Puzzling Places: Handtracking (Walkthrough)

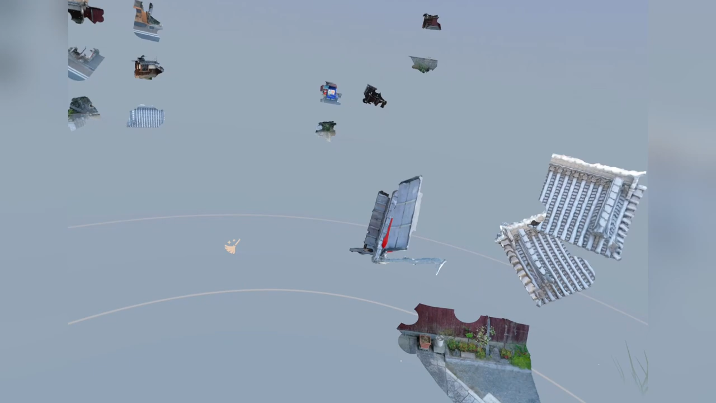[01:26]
You can just do a small little boop towards and it'll come right back towards you. So that's nice.
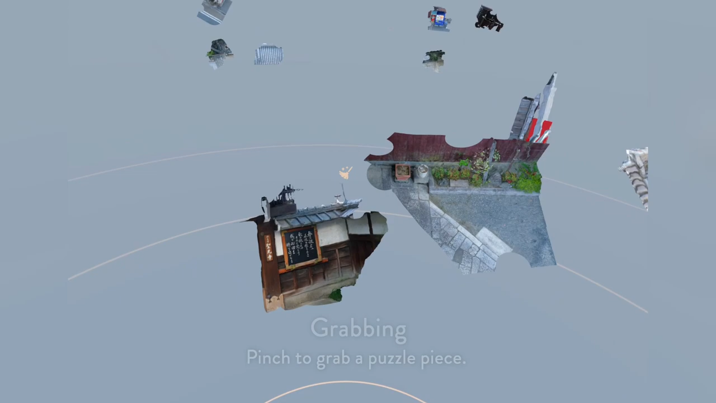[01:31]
You can grab pieces just by pinching as well. So that's a nice little intuitive motion.
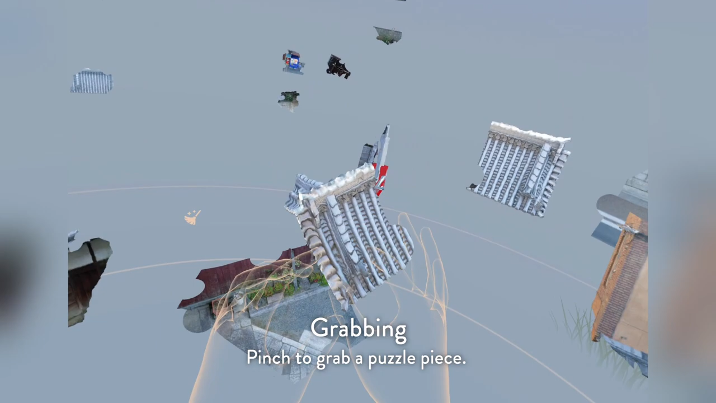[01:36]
Let's puzzle these pieces.
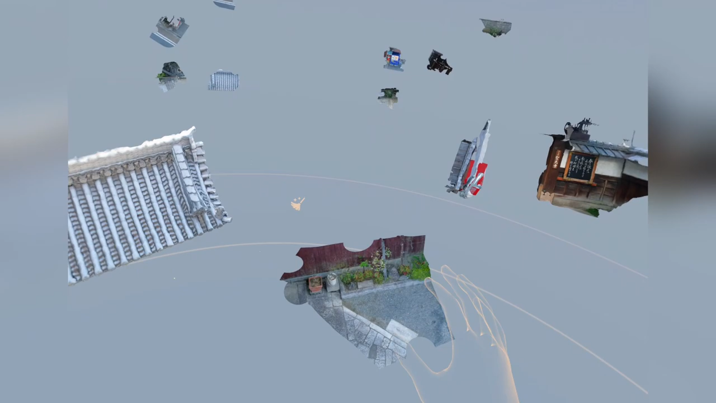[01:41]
And the other thing you should know is how do you send pieces back if it's getting too cluttered?